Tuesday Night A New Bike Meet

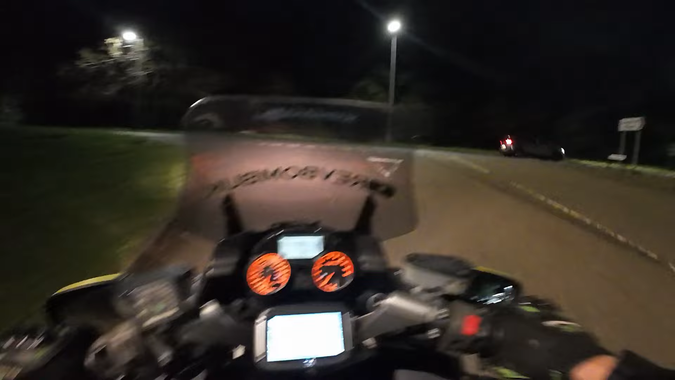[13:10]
So check that out. Friday night, live stream with RB. Get the visor down. And engage. Nothing like a bit of speed coming out of the local bike, mate. Yeah, here we go. Right, take it easy, RB. It is decidedly dark tonight.
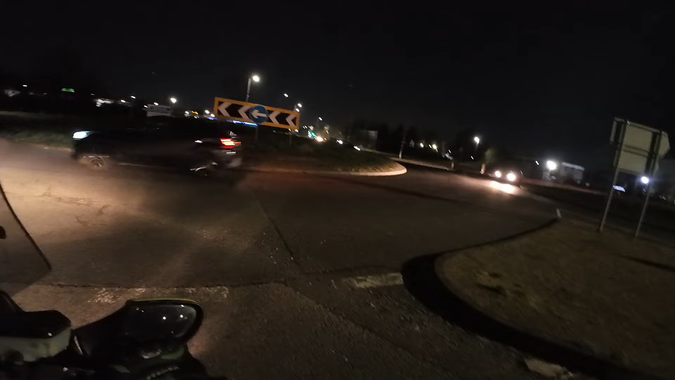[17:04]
So, last thing for me to do is to take this back to the garage. Jesus Christ, them potholes. Milton Keynes, the city of roundabouts and potholes. And literally everywhere you go, there is a pothole. Now, there was a certain